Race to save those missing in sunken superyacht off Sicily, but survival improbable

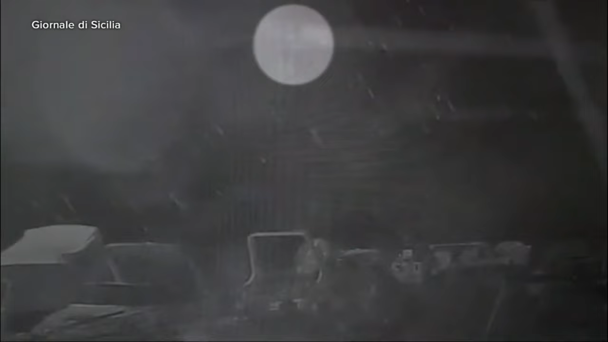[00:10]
Here you can see the yacht's final moments before capsizing in a violent storm, the shimmering lights of its mast disappearing into the sea.